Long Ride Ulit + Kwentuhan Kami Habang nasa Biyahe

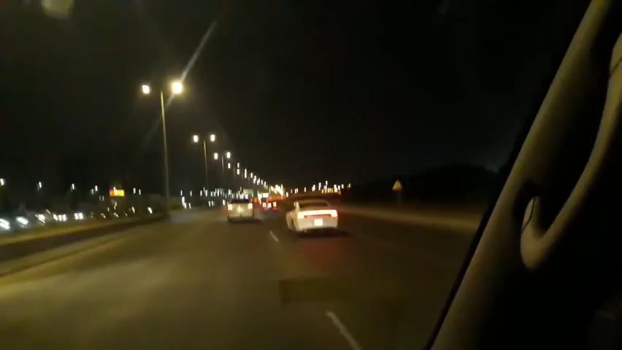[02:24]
Bundok-bundok pa yan, ano? Oo, oh, bundok-bundok pa. Pero maganda yung daan. Maganda, oo. Oh. Diret-diretso. Saka kunti lang sasakyan. Oo, oh, kunti lang. Nga lang nakakatapos doon, baka ano eh. Tapos walang sasakyan, no?
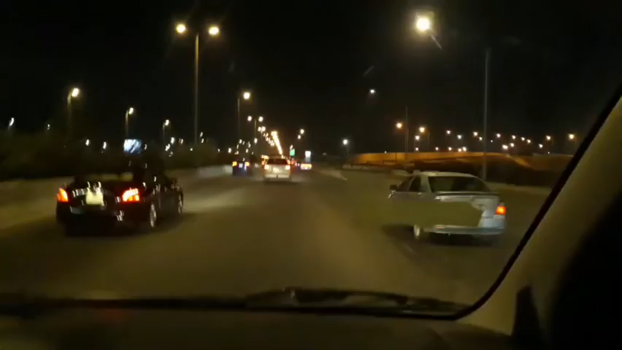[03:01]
Hindi ko pa naman makapagpabilis dito. Oo, oh, may... Isang daan lang. Isang daan lang takbo dito. Eh, pagkalagpas nito, 110 na. 140 nga eh. Doon sa lagpas ng rail eh. Oh. 140 na. Pero... Hindi rin makatakbo ng 140 to. Nakamonitor naman tayo. Hindi ka pwedeng magpatakbo ng lagpas 120. Oh. Hindi ka... Tsaka abusan gasolina mo dito kapag nagkawapak ka ng apak.
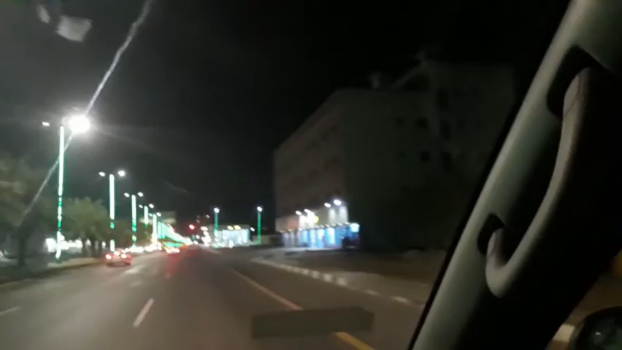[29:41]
Ito ha tayo. Sa kapila pa, lagpas pa ng traffic light. Kanan ka dyan. Ito nga ata yung ginawa din namin ni Chong. Yun ang kakanan ka dyan sa may grocery.
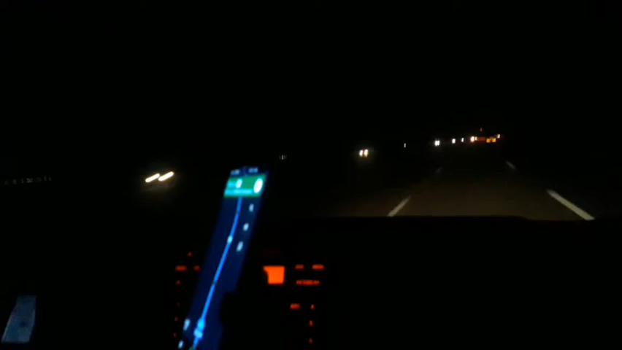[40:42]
Even lang yata talaga itong ilaw nila. Parang diretso yung pinatay na lahat eh, di ba? Lahat na pinatay na eh. Lahat na pinatay na. Naka-off na lahat. Titipid na rin sila. Oo. Kala ko magdamag itong ilaw na yan.
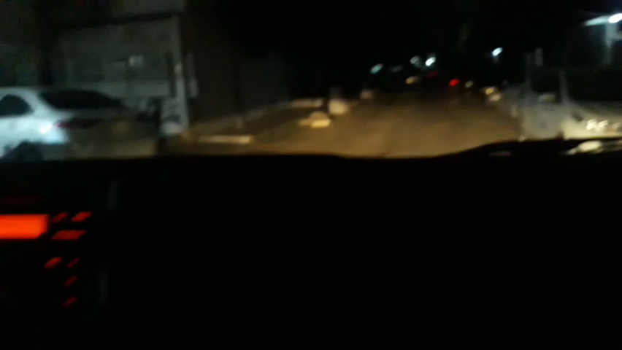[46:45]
Yan mga ka-partners, dito na tayo sa bahay. Bali, 2 oras din nabot ang biyahe.